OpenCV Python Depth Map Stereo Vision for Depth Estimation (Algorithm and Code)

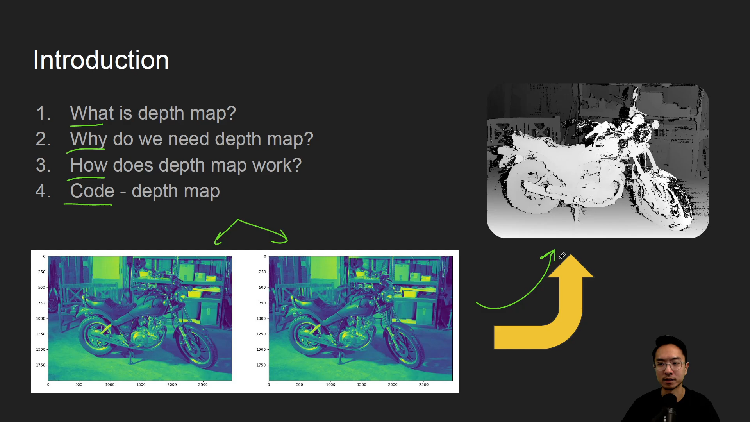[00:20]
So by the end of this video we will see how we can get two stereo images and get the depth map that we can see here up on top. So what is depth map? So sometimes you'll hear it called disparity map and they mean the same thing.
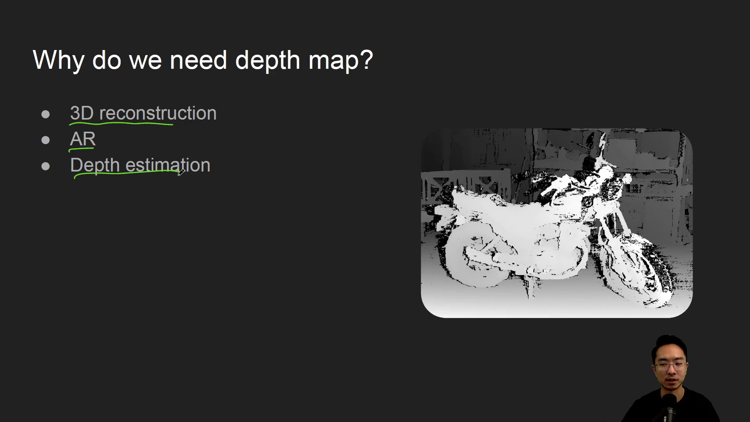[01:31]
You could do things with AR and things with depth estimation if you want to measure things for certain applications. So how does depth map work? The idea is you do what's called the block matching. So you'll take a window here. I exaggerated the window but you could have two windows and you may be searching along some epipolar line for example. example. So you may find a search, keep sliding the window along this line and then you could compute different metrics such as the sum of absolute difference,
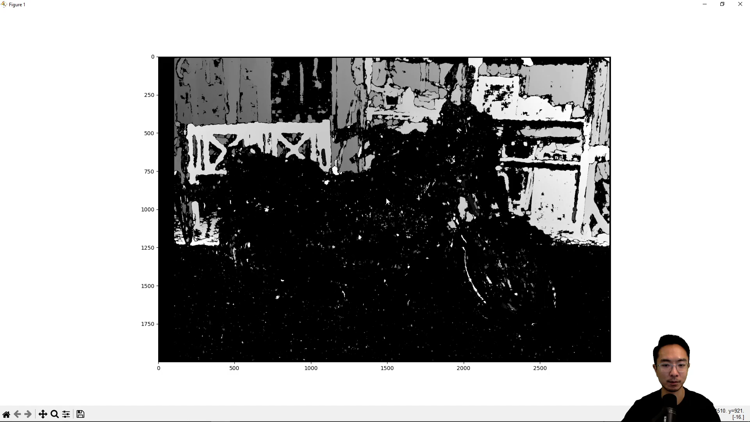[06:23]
more disparity because you can imagine points further away tend to look like they're at the same location, whereas points closer away, there's more movement difference between the points if it's closer to the camera. And you can see if I hover over this, you see some negative 16 values down at the bottom in your browser.
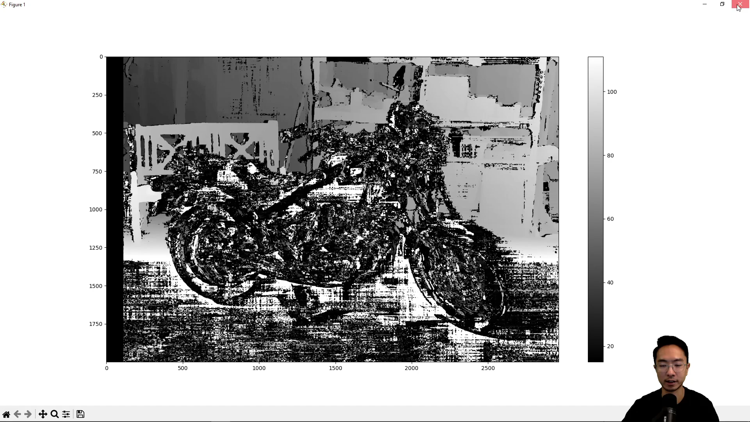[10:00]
So you know that this is not a very good depth map. And if I go ahead and change this to 14, which I found to be pretty good. And if I run it,
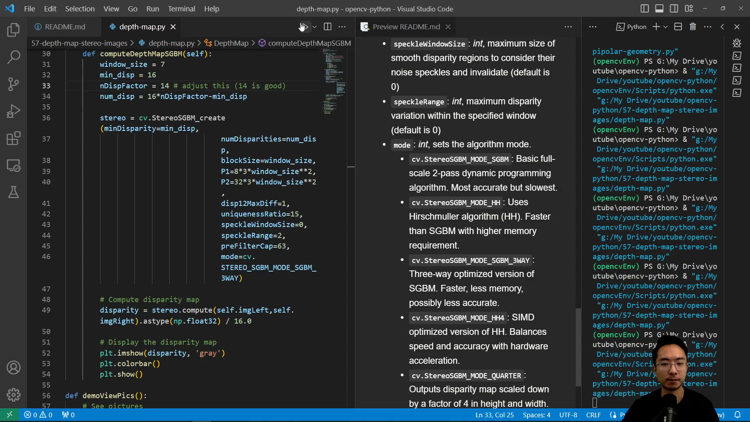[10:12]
so because there's more disparities, it will take longer. But you can see this is more or less something I would expect. So you can see that these values here in the back are darker. The values in the front are brighter.
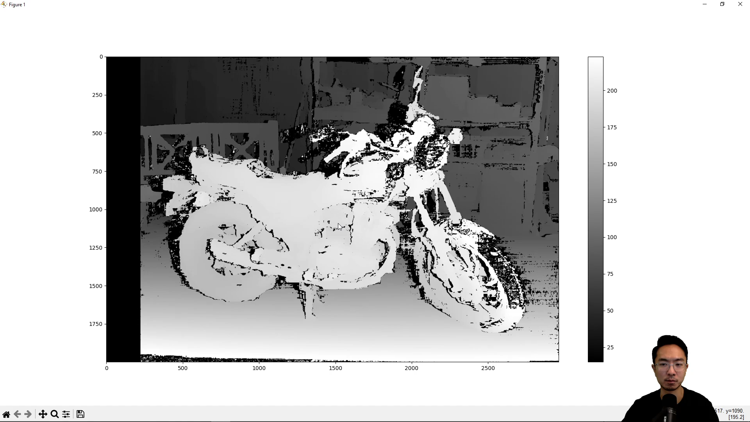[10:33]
And it has a decent range from forward to back. So I would say this is a pretty decent depth map.